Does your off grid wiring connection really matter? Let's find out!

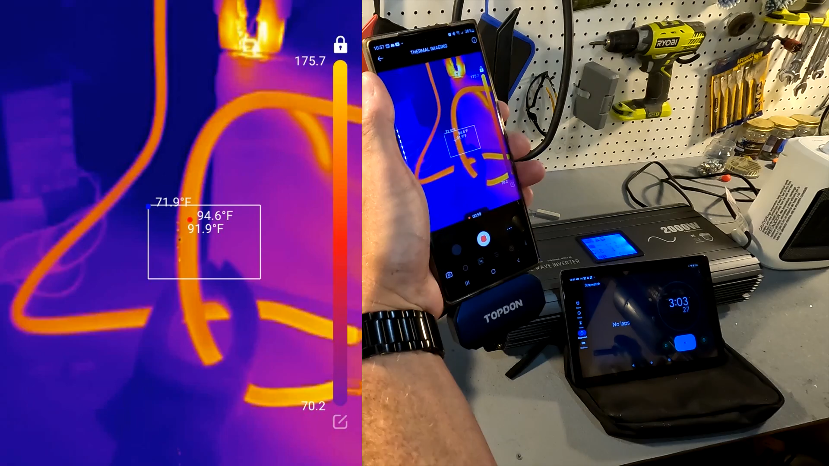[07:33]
not warm I mean the cabling is fine but these connections look at that we're
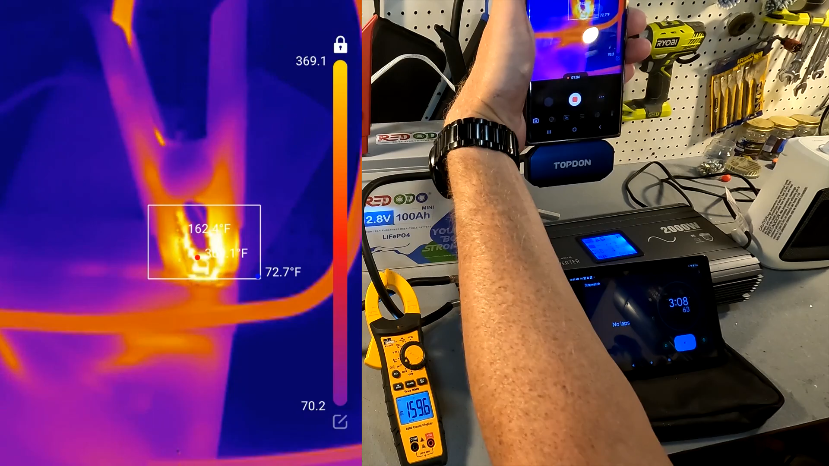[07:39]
looking at 370 degrees now so I'm gonna go ahead and stop this test it's been three minutes and 15 seconds now so let's stop it